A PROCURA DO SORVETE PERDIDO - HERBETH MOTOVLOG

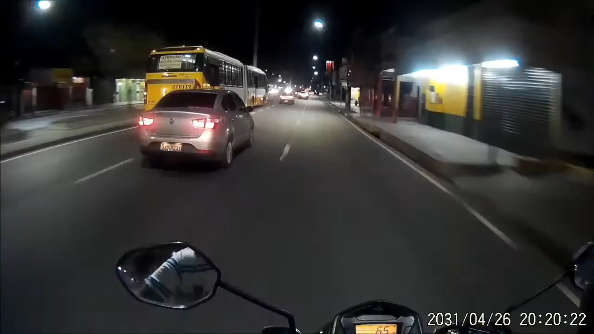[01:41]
Com medo da polícia Por que? Você está irregular? Não, mas estou de sandália Inclusive Minha sandália está até quebrada E aí a polícia embaça Olha o Neném Parque Parquinho engraçado Bem legal E mais um farol fechado E a galera passando no sinal vermelho Farol vermelho Farol vermelho Tentação
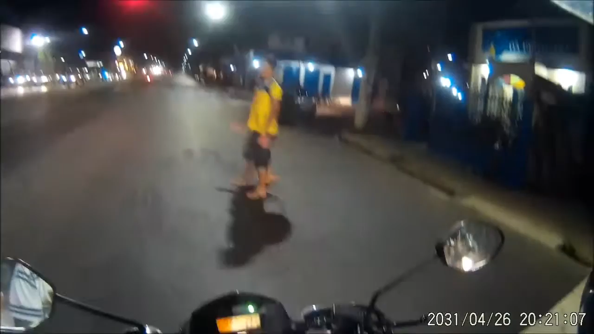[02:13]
de passar no sinal vermelho Sendo que aqui neste farol O negócio é bem tenso É É tenso Muitas motos já foram roubadas Aqui neste farol Infelizmente Vou ultrapassar pelo lado direito Desculpa Mas foi o jeito Habibs Propaganda
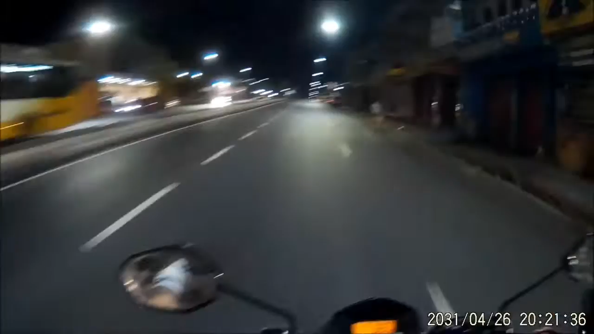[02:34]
Bom Percebi uma coisa Está fechado Smart E agora Onde é que eu vou comprar sorvete? Talvez eu compre ali na
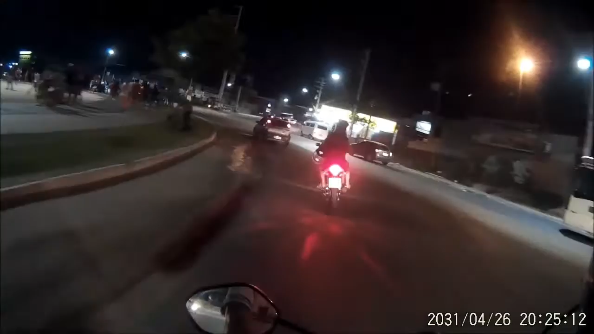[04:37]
por aqui Que ali tem muitos lanches E lanches E lanches Geralmente vendem bastante sorvete Não é verdade? Mas é Não pode passar direto É verdade O que a gente pode fazer? É só o retorno Mas o retorno Mas o retorno Não é proibido Não sei se vocês estão vendo
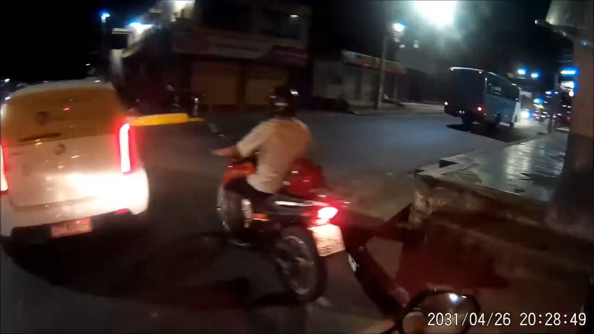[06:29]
Mas É sinistro Parando assim Do seu lado Desde livre Desde guarda Vamos arriscar Porque eu não gosto Desses caras aqui Atrás de mim não Vamos pra lá doido
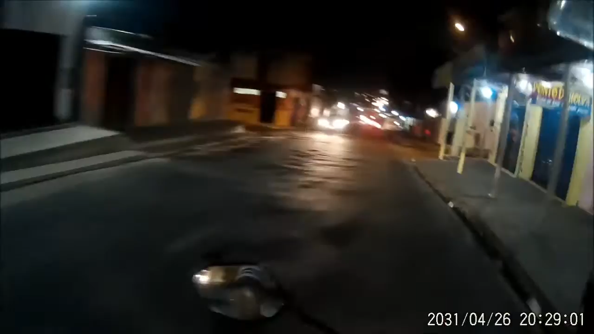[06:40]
Que isso tio Tá nervosinho Sem capacete Né Acha que tá certo Mas vai lá Vá com Deus Deus te abençoe Meu brother Mas tem mais cuidado E coloque o capacete Porque mesmo nessa velocidade Você caindo Você pode se machucar bastante
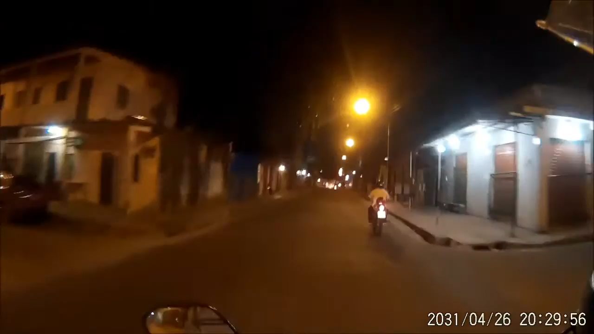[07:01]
Beleza
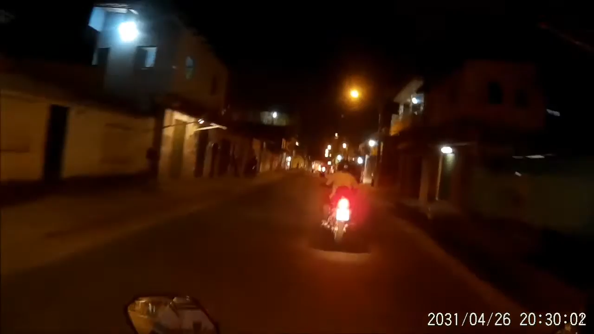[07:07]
Que cuida brother Não é bem assim não Falou
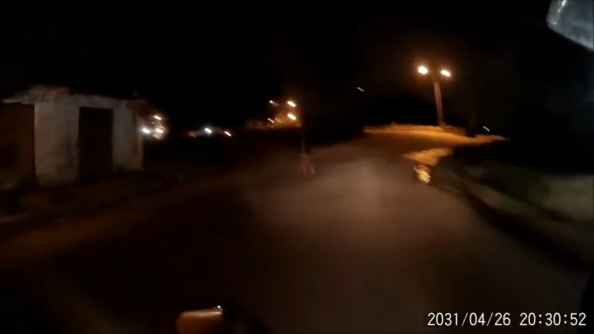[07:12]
Passando No local Mais sinistro Do bairro Do Tancredo Neves Sim Aqui é sinistro demais Galera Com tudo respeito Aqui é pesado É Tem uns meninos Meio ruim Tem uns cabra Que gostam de fazer Mal pros outros E a gente gosta De passar E não parar não Como é que vai ser O título Desse vídeo Ai Ai A saga Do sorvete A procura De um sorvete Desesperadamente